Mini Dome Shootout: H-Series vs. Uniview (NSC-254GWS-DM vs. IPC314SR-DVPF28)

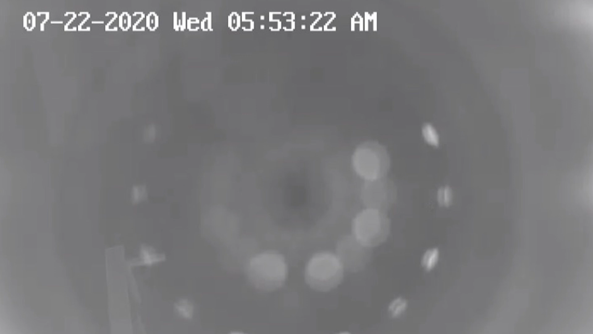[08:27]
it can actually cause quite a bit of reflection underneath that dome and what's called IR glare. Having the IR lenses housed separately from the camera lens just produces a much cleaner night image.
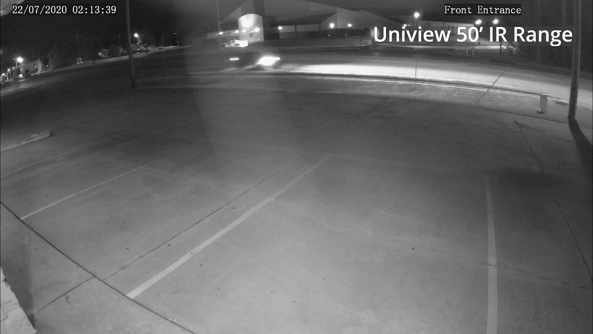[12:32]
Like we mentioned in the previous section, the Uniview camera does technically have better IR range. It has about a 50-foot IR range compared to the H-Series Mini Dome, which has about a 30-foot IR range. But already we can tell that there is a little bit of IR glare, if you see that right there in the center of the screen. Again, that's because the IR LED is housed under the same glass dome as the camera lens. If we look at the H-Series model, we do not have the IR glare at all because of this EX-IR design.